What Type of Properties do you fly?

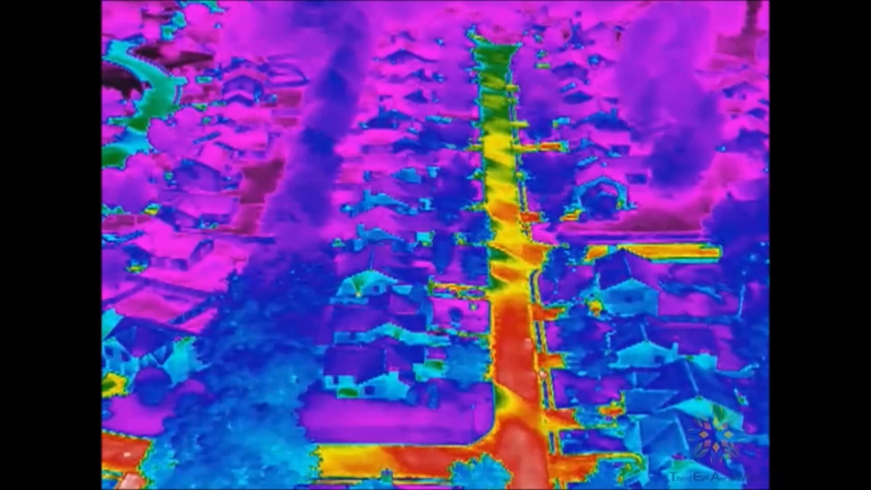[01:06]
For roof inspectors, moisture detecting and heat loss can be detected using correct sensors and equipment attached to an aerial drone.